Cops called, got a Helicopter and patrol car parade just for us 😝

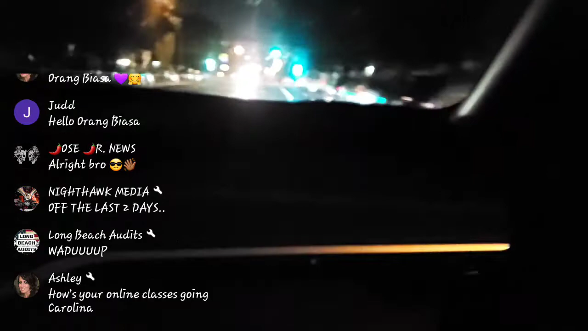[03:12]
Narrow ass street, Mexican U-turn. Chicana U-turn. Look at these weird houses over here, guys. That was a good one. I got the wrong one.
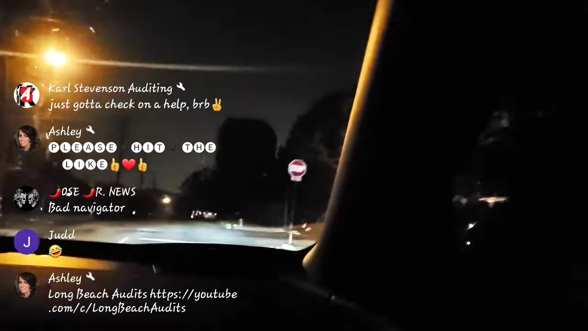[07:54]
In here? Well, yeah. Well, I mean, out here. Look at this house. This is a nice house right here.
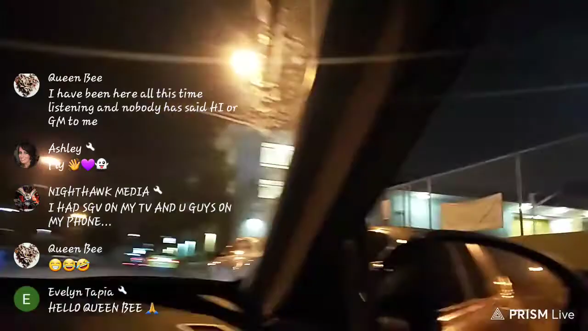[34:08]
Oh, this one right here. Park right here. It's red. Oh, right here you don't fit, babe. Don't fit. It's too small.
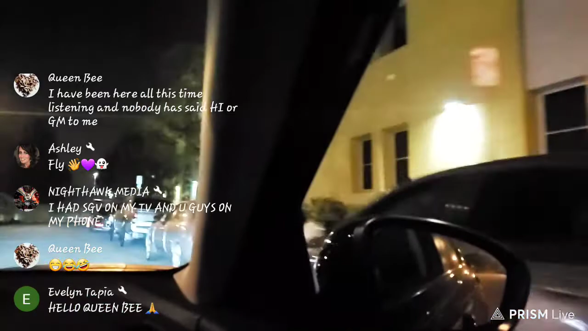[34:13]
No, you don't. That's too small, babe. Park in front of that.
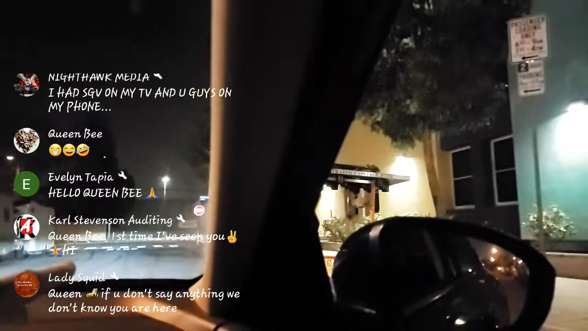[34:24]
Right by this fucking stop sign? It's not red. Right here, baby.
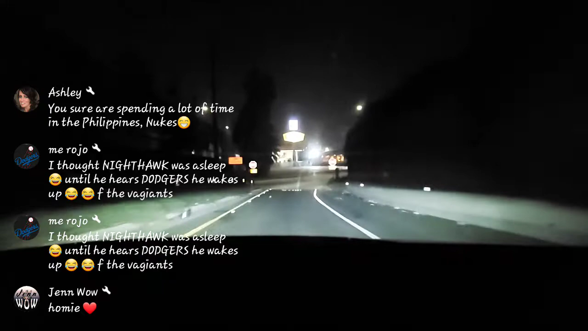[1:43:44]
See? The little homie said 7-Eleven off of Gale Avenue and Hacienda Heights. Ah, there's a Chevron right here. We got the extra mile here. Oh, no, this is not an extra mile. I went to go buy cigarettes the last time. It says no U-turn. I see that. You have to go all the way up there.
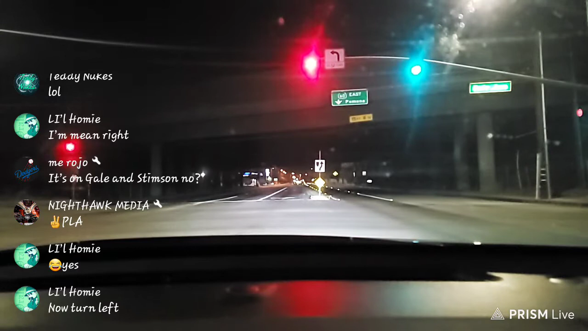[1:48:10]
He's like, no, turn left. Yes, turn left. Slauson. They're all on Slauson, Olympic, Gary, Florence, Eastern. Holy shit, they're everywhere but here. Alright, we're on Gale. I see a little homie takes us to the right place.
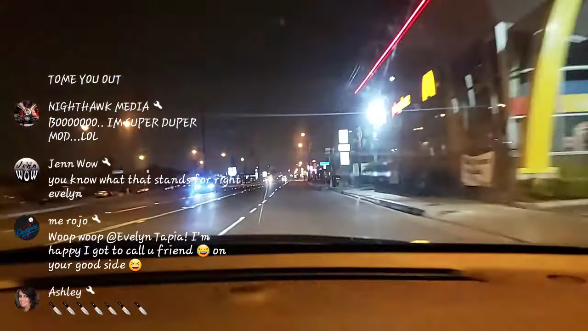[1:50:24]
Be like, look, fool, we found a gas station that has no store. Okay, it should be around here somewhere, babe. Yeah, it's not up the hill. Little homie, is it to the left? Car wash. Oh, come on, Jen, you can tell her. Ooh, milkshakes, babe. How about we go to Circle K? Is it open? I'm pretty sure Circle K is open.
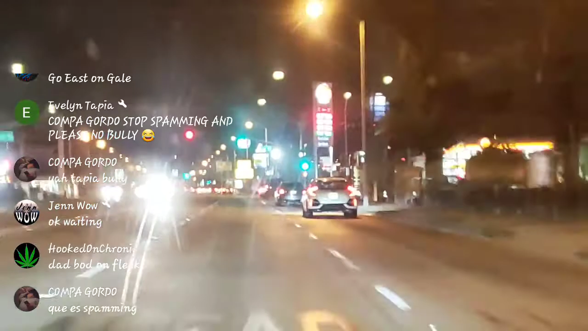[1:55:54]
I'm gonna make the right to get the 60s. And that next light. Beat him, baby. Beat him. Beat him, baby. Beat him, Roger. Beat him. See, my car knows when you're driving it.